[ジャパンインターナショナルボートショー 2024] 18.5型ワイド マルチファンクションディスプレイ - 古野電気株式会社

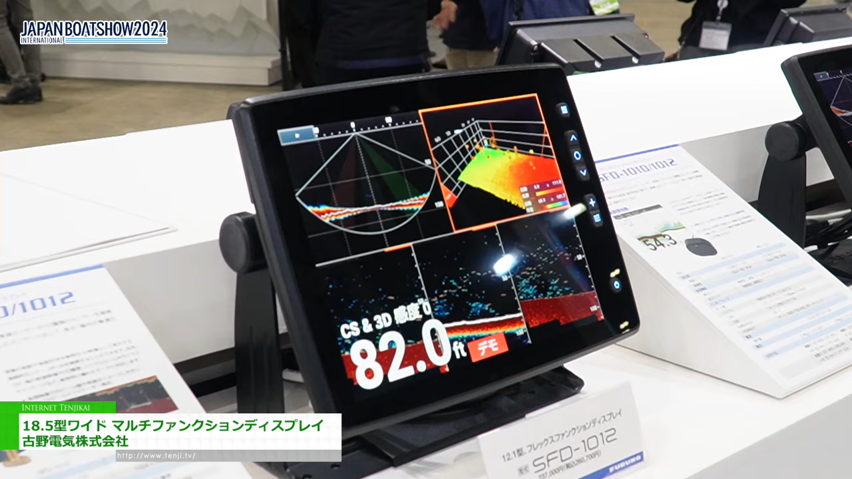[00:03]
On screen: depth 82.0 ft
プルノ電機は世界で初めて魚群探知機を作ったメーカーとして海の皆様に信頼を得た商品を作っております。
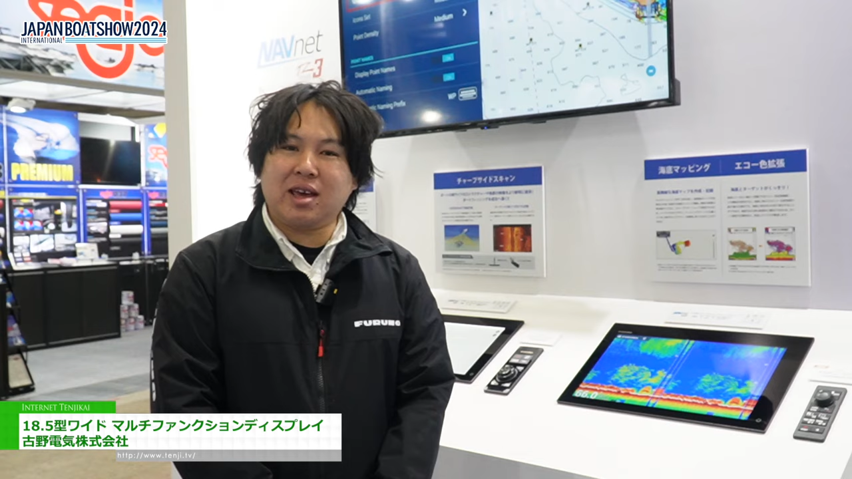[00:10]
今回はプルノ電機のフラッグシップモデルを紹介したいと思います。こちらプルノ電機のフラッグシップモデル、マルチファンクションディスプレイ TZT19F という商品になります。プルノ電機は世界で初めて魚群探知機を作ったということで、海の中のセンシング技術に特化した製品をたくさん作っております。
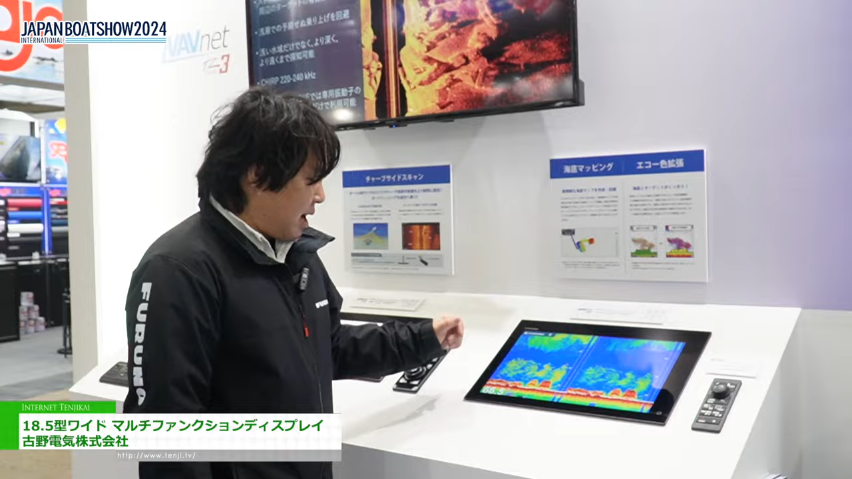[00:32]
こちらの画面を見ていただきますと、高精細な魚群探知機の画面になっておりまして、
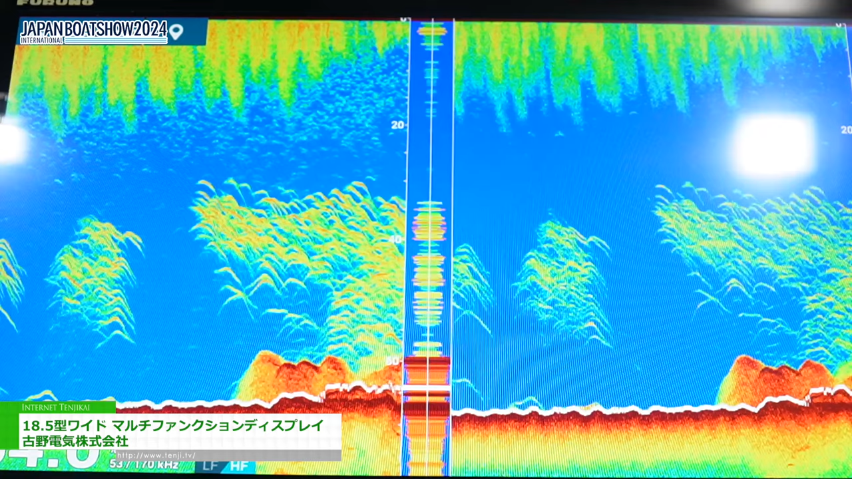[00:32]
海底と魚群探知機、魚群がしっかりと分離できているなど、そういう見方で漁業者さんに分かりやすい製品を作っています。
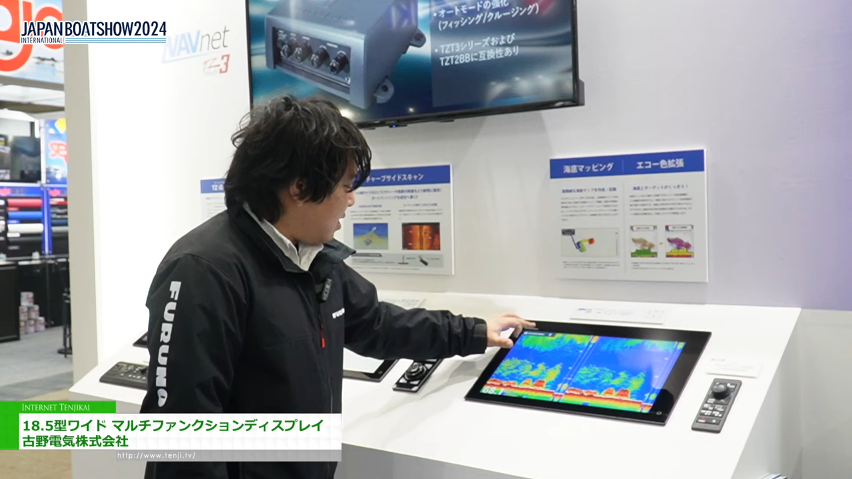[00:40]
さらに今回プレジャーボート向けのお客様ということで、
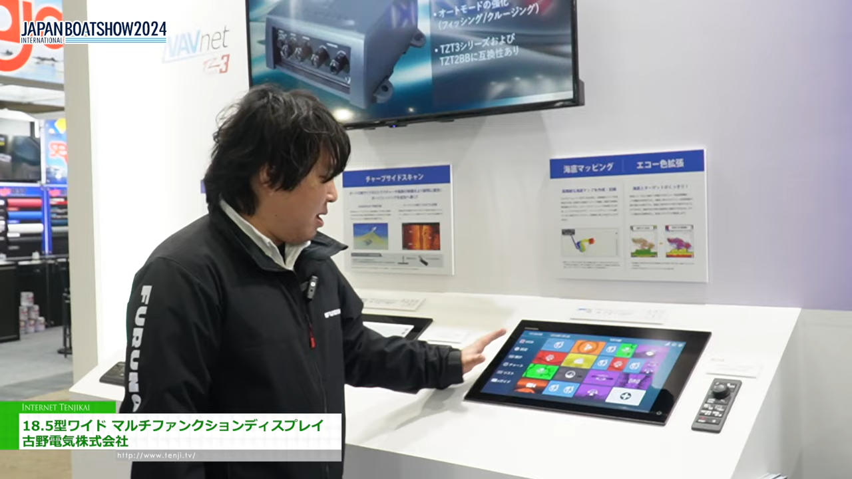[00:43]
分かりやすい見方にも特化した製品も作っております。
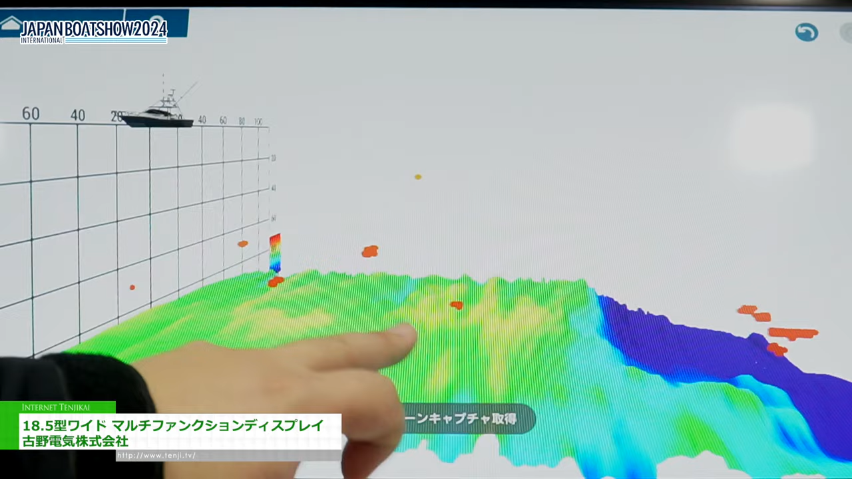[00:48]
例えばこのように見方を変えることで、一般の方でもどのように魚が映っているか、海底の地形はどうなっているかというのが分かるようになっています。
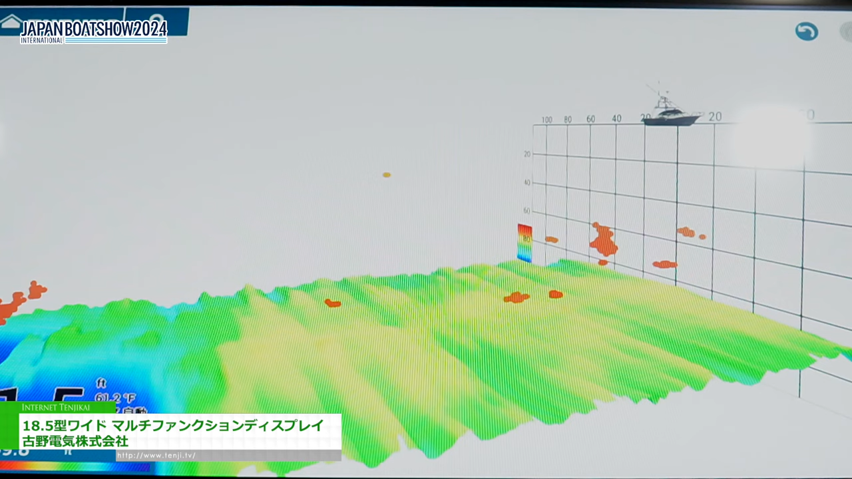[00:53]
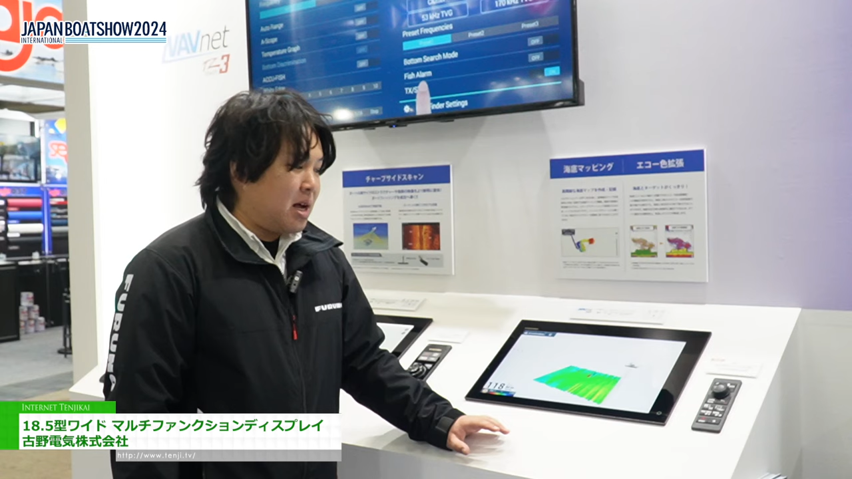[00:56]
さらに弊社はオートパイロットやレーダーなどたくさんの製品も作っておりますので、組み合わせたことでいろいろな機能を盛り込んでおります。
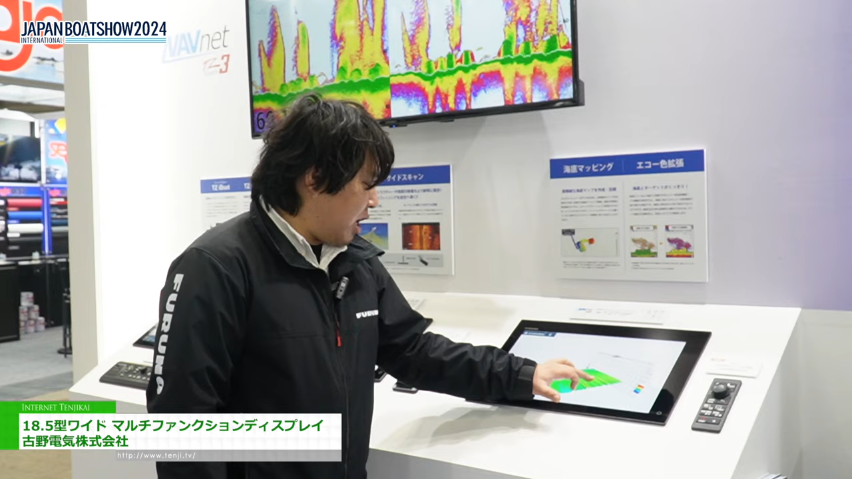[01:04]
今回の例えばこの機能、この魚群探知機で映った魚探のポイントに行きたいなと思った時に、
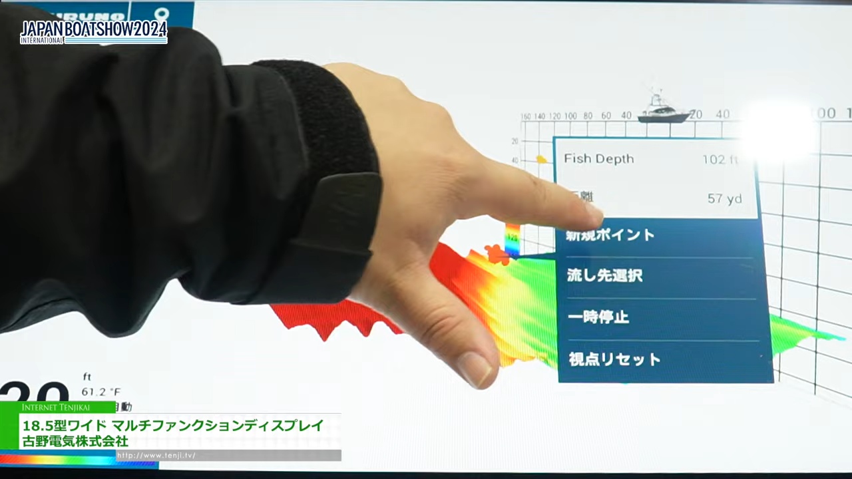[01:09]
On screen: water 61.2°F
それをタップしてあげてポイントというふうに打ってあげると、